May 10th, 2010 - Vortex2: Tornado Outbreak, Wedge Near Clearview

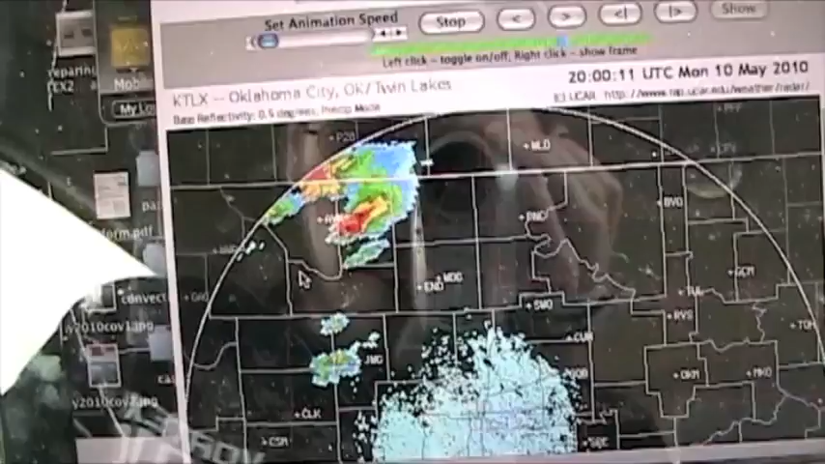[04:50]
We will see what happens here but man that storm looks tasty right there. Probably going to get a few more of those out of these guys as time goes on.
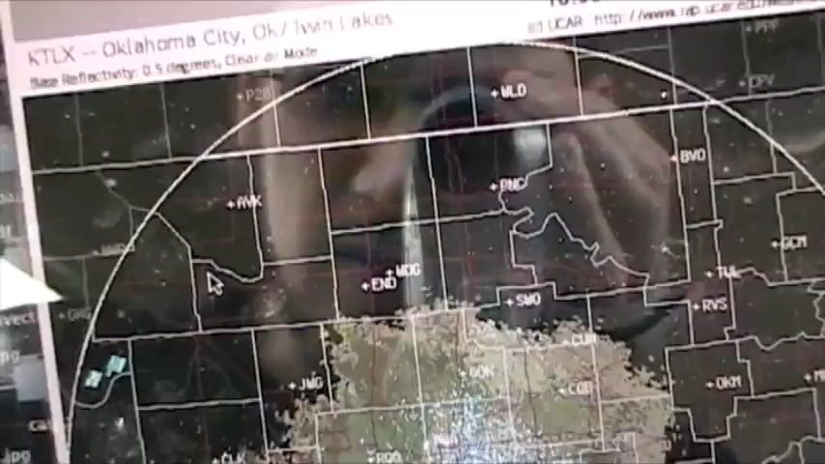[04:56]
Again, it is only 3.30. See what happens. There are some little blips showing up west of Norman in the metro.
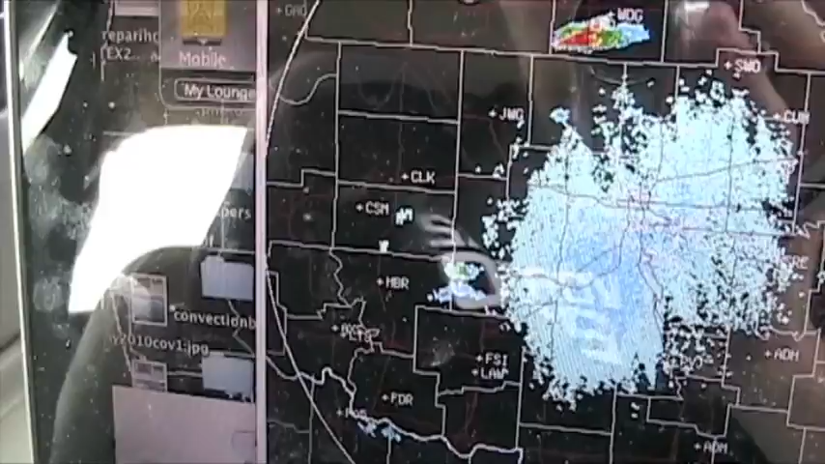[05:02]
That is what I am watching from people back home. As far as what we are concerned about, that is going to be these storms right here if they can get their act together.
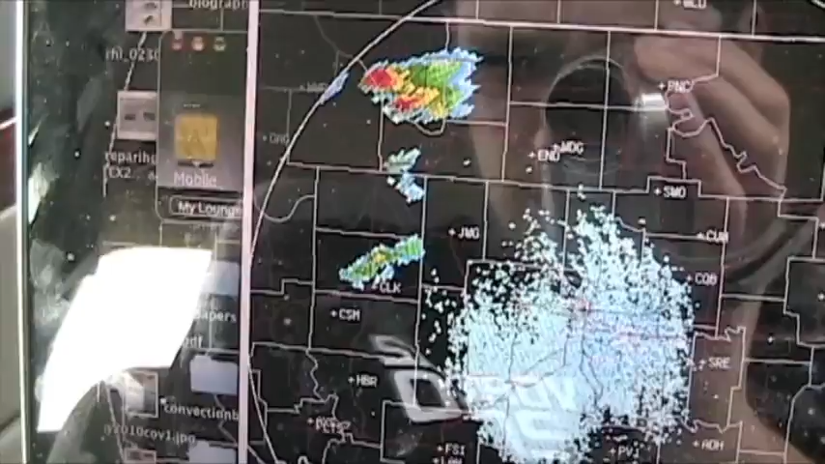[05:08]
We will see what happens over the next hour or so.
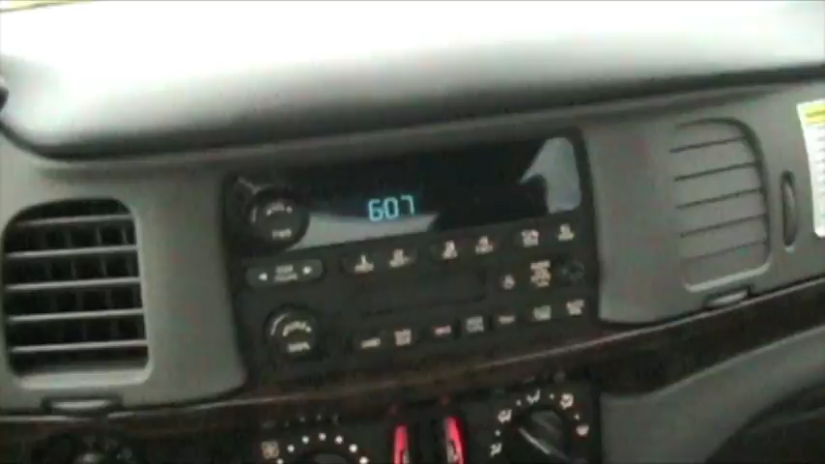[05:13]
Alright, it is 6 o'clock and it has been terrible trying to update my video camera because there has been driving everywhere.
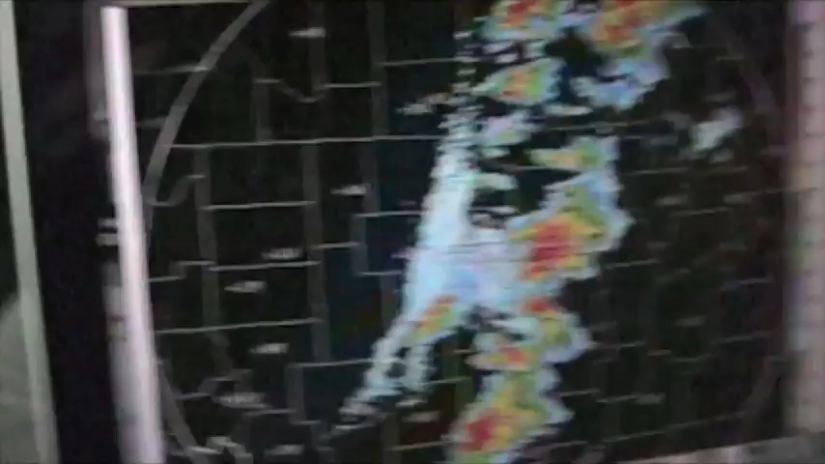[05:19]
This has opened up just like I thought earlier. Moving all the way down to I-35. All this stuff went through over the I-35 corridor.